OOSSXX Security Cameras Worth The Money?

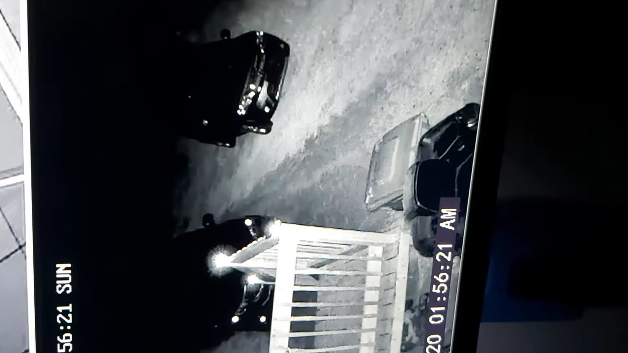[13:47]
I'm really waiting for him to climb up on that bike and try to get in that garage can. Look at the bike. Oh, there he is right there.